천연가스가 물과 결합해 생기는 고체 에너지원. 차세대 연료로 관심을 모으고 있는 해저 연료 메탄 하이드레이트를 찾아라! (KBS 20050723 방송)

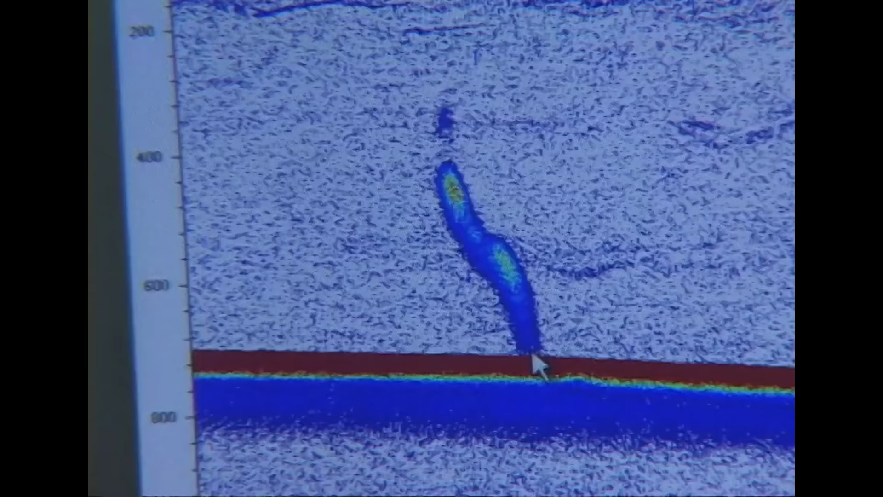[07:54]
대저 700미터 깊이에서 원양 메탄 가스 분출 기둥이 여러 개 풀리는 곳이다
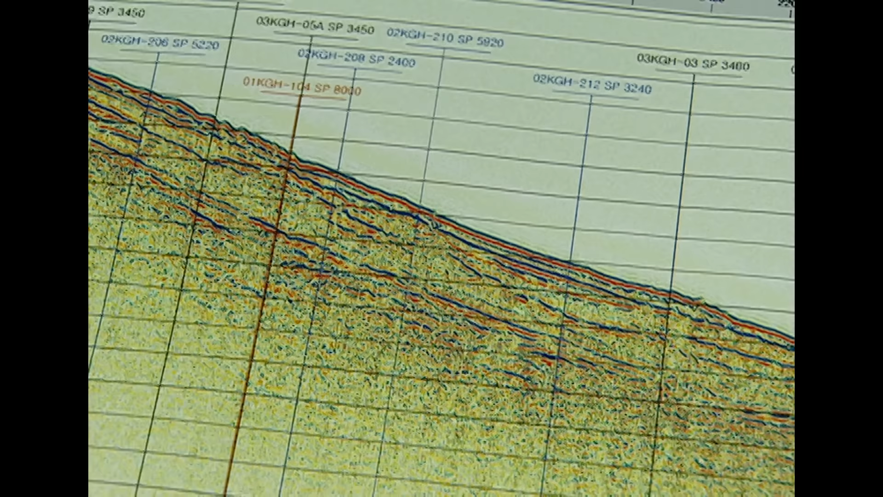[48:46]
배탄 하이드레이트는 해저모방판사면 BSR과 해저면 사이에 존재할 가능성이 높다.